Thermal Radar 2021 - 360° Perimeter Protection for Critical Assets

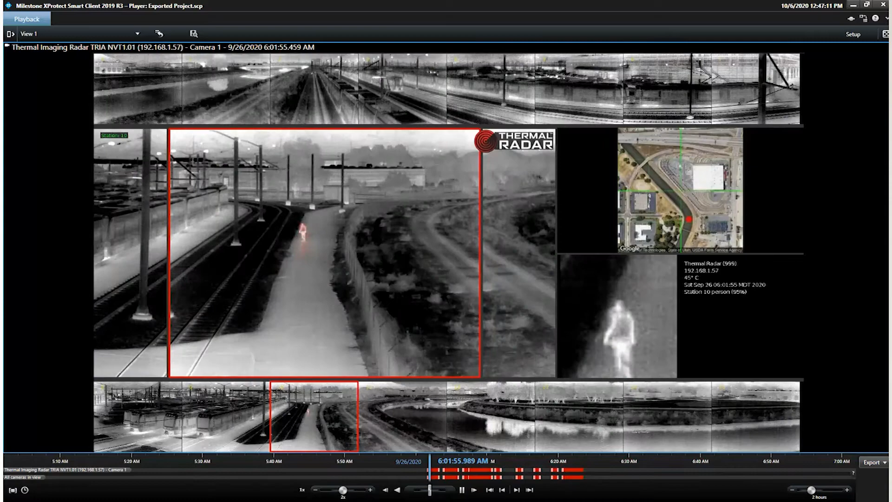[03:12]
The browser-based Thermal Radar GUI for setup and configuration is laid out in a similar fashion to a PTZ setup and configuration with tabs down the left side that allow users to configure desired settings and functions.